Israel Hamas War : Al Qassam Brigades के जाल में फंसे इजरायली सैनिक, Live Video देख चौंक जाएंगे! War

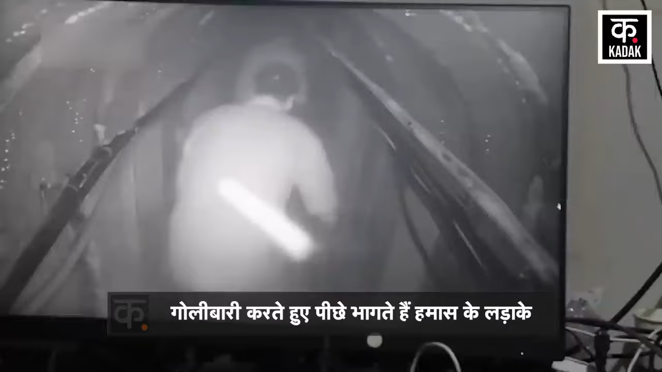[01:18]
کرتے ہوئے اس سرنگ میں گھس جاتے ہیں حالکہ اس دوران تھوڑی فائرنگ بھی ہوتی ہے